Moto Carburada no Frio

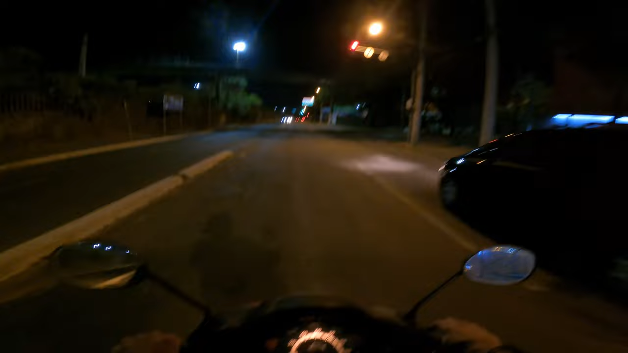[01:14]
já tava escurecendo o dia, era tipo 6 horas da manhã 6 horas da noite E... Eu já comentei em outro vídeo que eu não gosto de parar nessa sinaleira, principalmente na volta
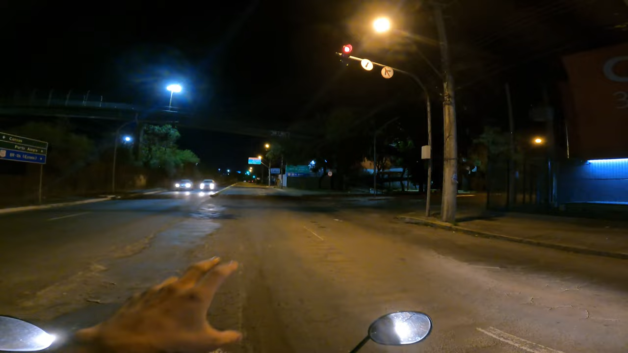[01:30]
Porque essa passarela é meio tensa, tem uma pracinha ali embaixo e tal, toda aquela coisa Olha ali ó Tem um cara andando na pracinha, fora da passarela agora, tá ligado? Bom, enfim, eu fui trocar o pneu da moto, num dia de chuva escurecendo já E aí, o que que aconteceu? Eu não consegui enxergar nada, porque ficou completamente... Completamente... Como é que se diz?
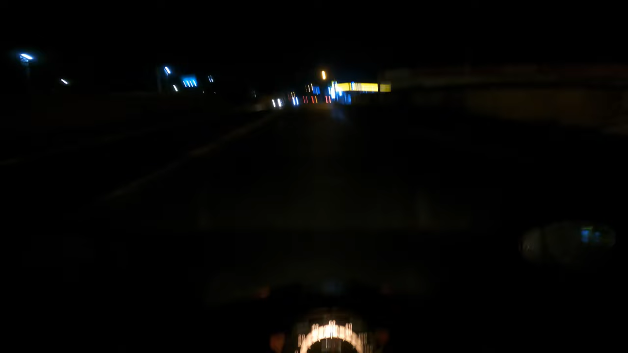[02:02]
Ups Bom, eu não enxergava nada
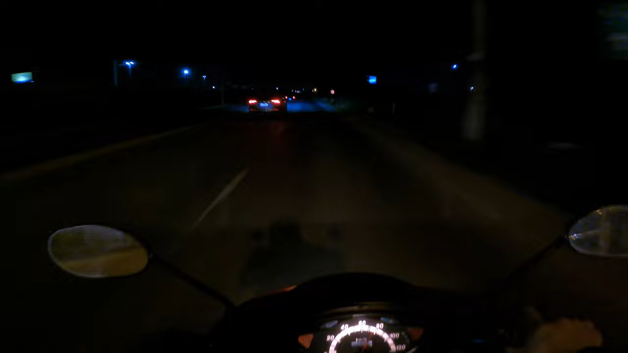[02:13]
Enfim, a visibilidade da viseira por causa da umidade do ar e da chuva, enfim, da umidade do ar, do frio Ficou completamente... Eu não enxergava nada Tipo, eu tinha, sei lá, uns 5, 10% de visão só Aí, o que que eu fiz? Já que eu não consigo abrir a viseira, que é o que geralmente a gente faz, né? Quando a viseira fica embaçada Tu abre a viseira, ela desembaça, que daí pega um pouco de ar e tal, né?